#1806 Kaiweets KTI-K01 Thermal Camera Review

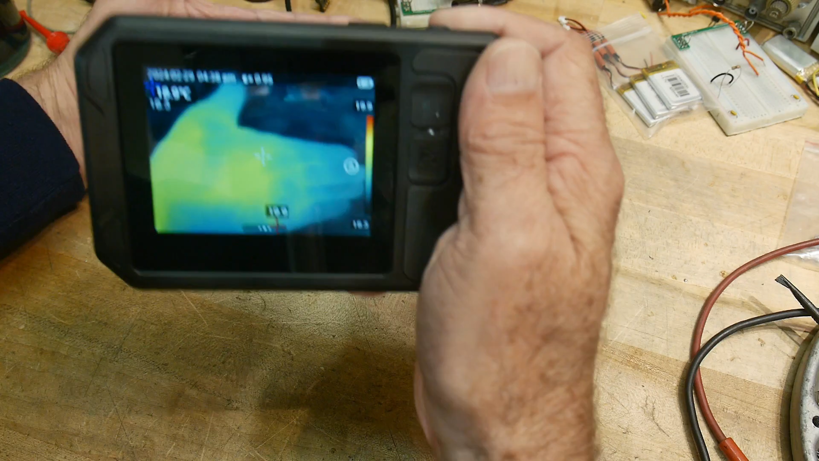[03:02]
And you can see there where we're imaging, all right. So first and foremost,
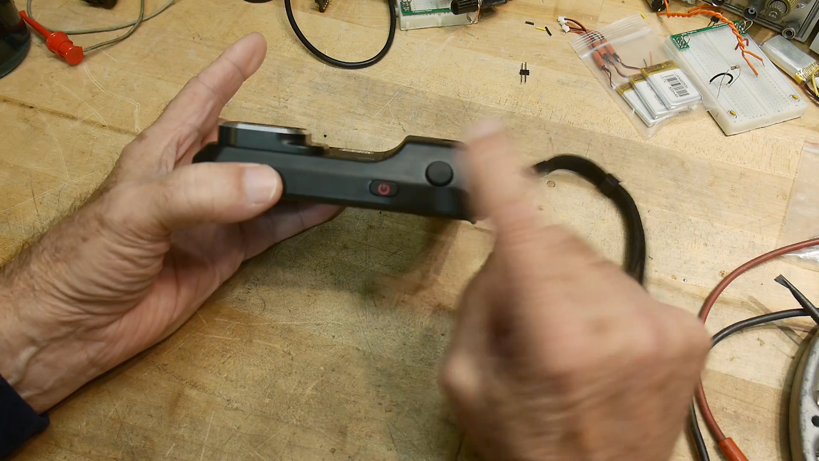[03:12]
it has a shutter button, just like you would have on a camera.
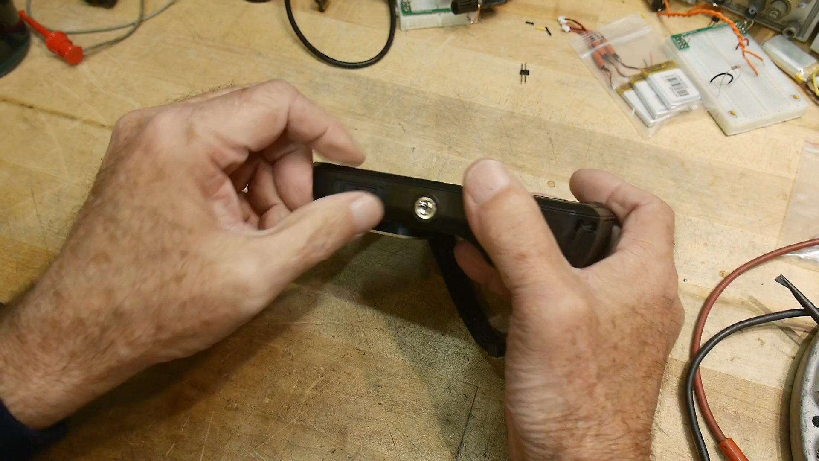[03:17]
It has a USB-C port on the bottom for charging the batteries.
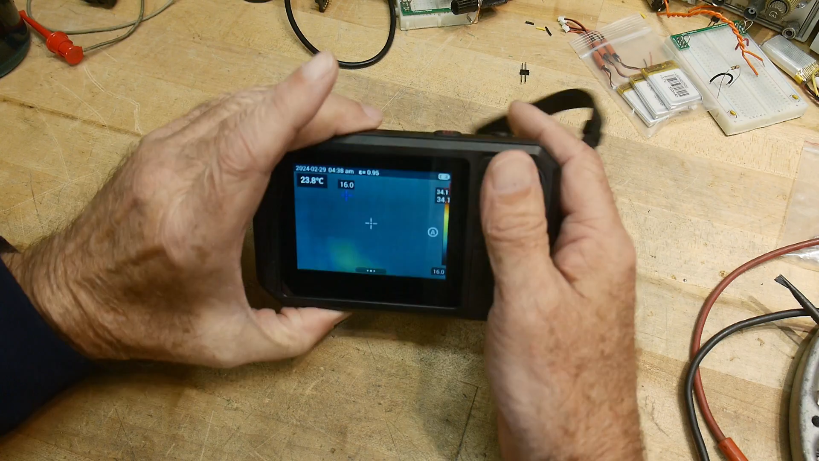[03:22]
On screen: spot 23.8°C
And also, I believe, for the transmission, it also has Wi-Fi, so you could hook this up.
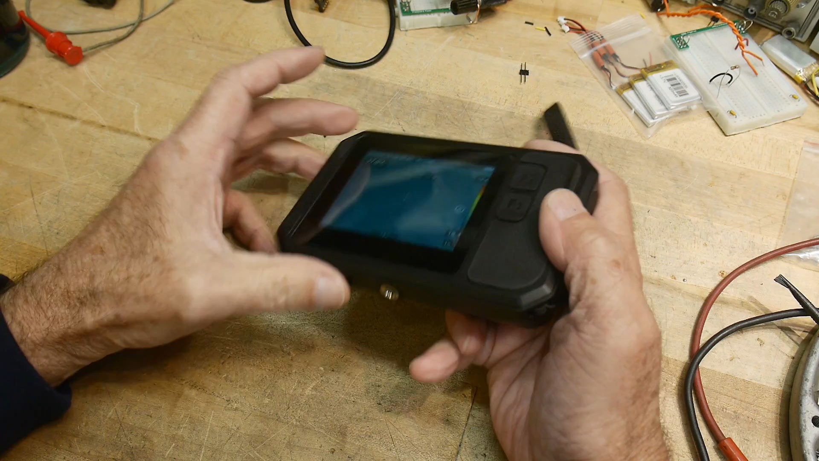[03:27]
I believe they have a web service, a cloud service,
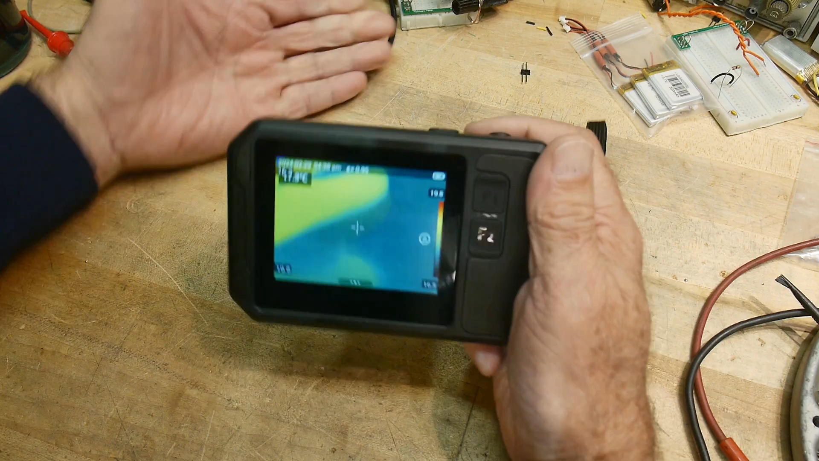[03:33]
which I'm not going to do to upload your pictures and stuff. There are two function buttons, F1 and F2.
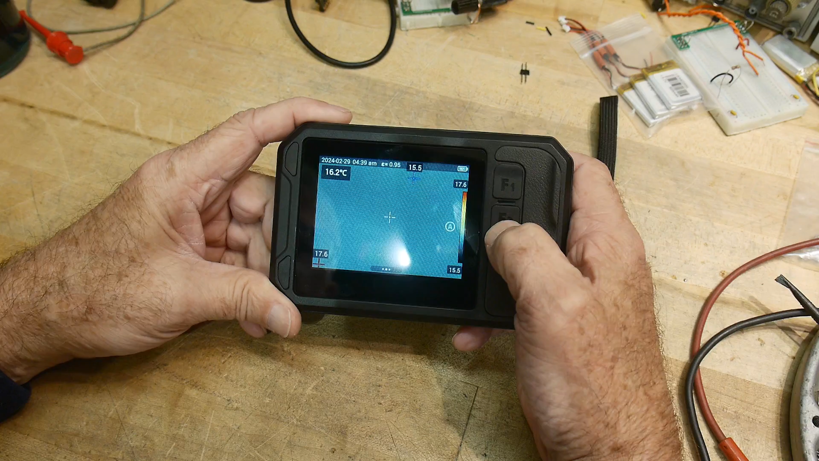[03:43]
On screen: spot 16.2°C
And then this is a touch screen, okay? So let's zoom it down here a bit.
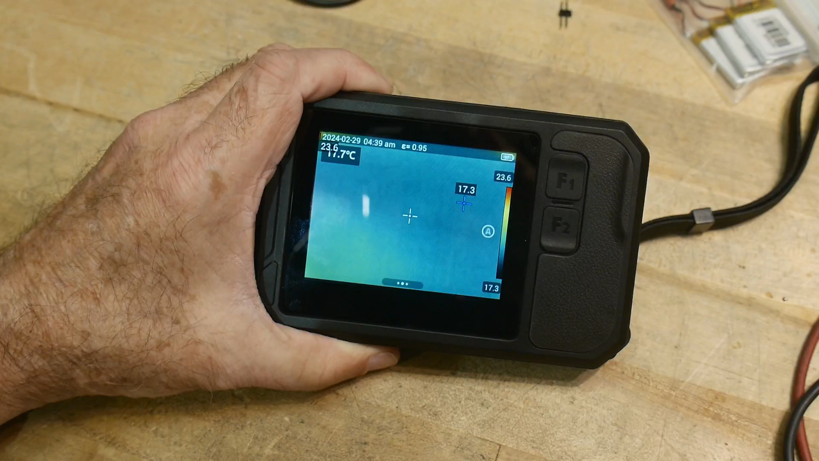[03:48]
All right. So if I hit the screen, we get a menu, a menu here.
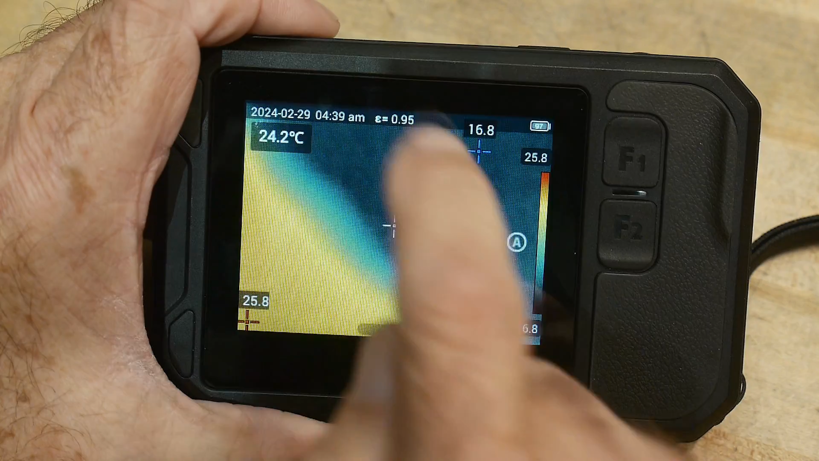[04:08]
On screen: spot 24.2°C
It's IR, so you can have infrared only.
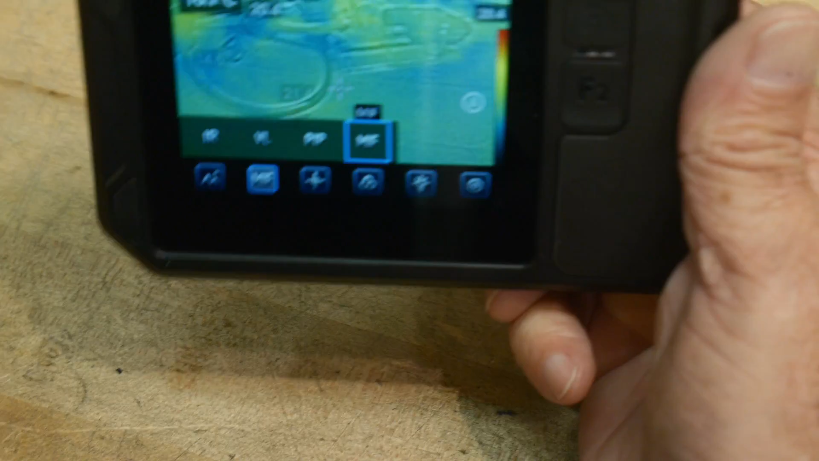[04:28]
So you can have both thermal
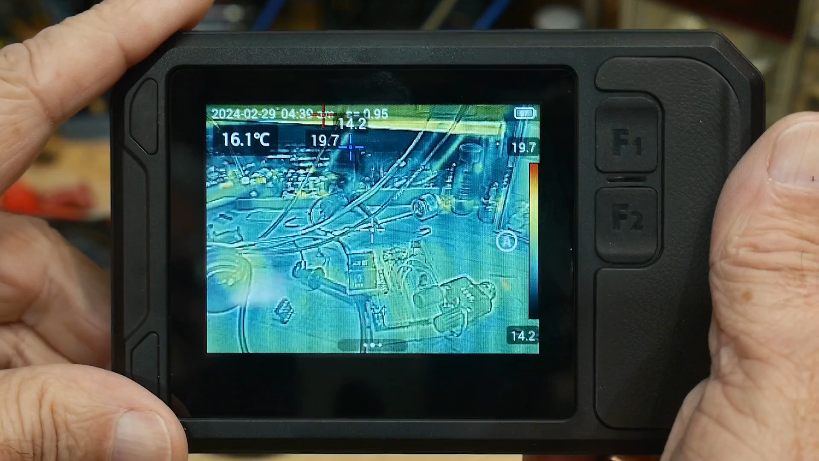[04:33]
On screen: spot 16.1°C
and visible on top of one another.
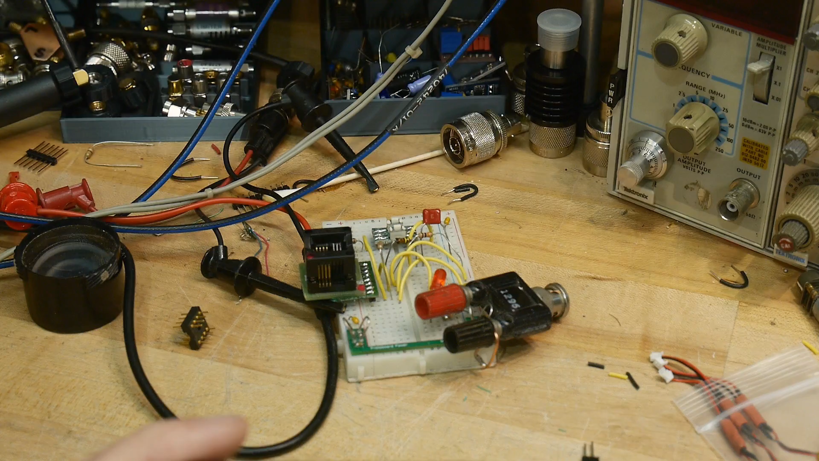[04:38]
All right. So let's go back down again.
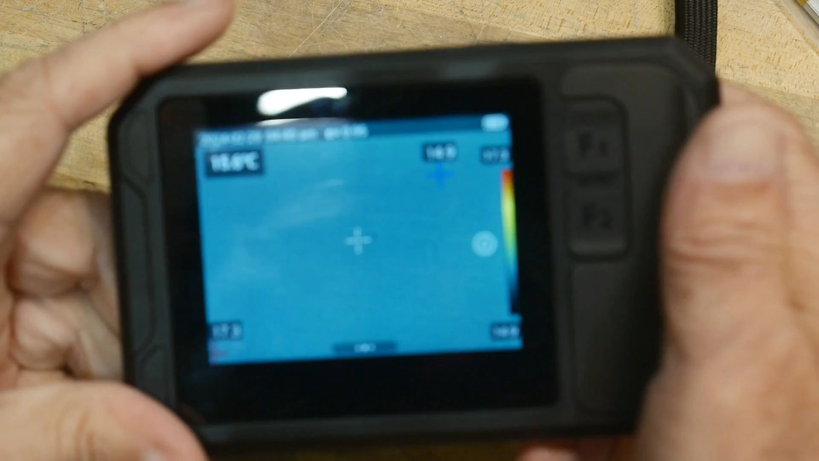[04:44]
All right. We have image analysis,
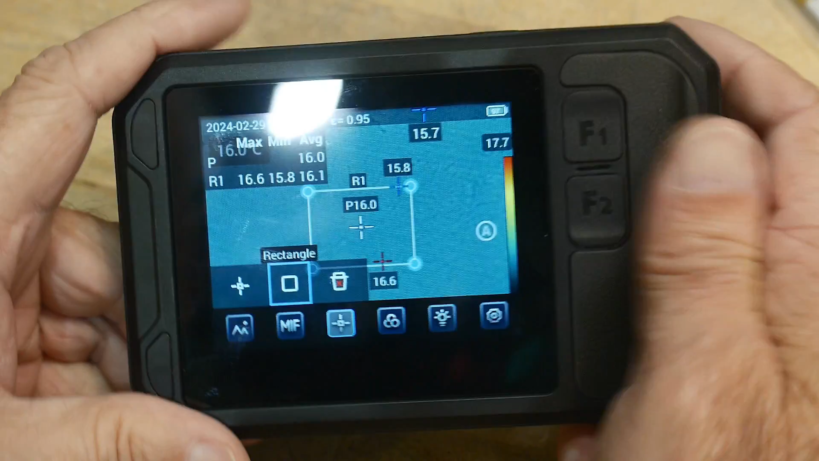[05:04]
the laser range finder is good because then this will be actually image in the square will be actual square footage and things like that.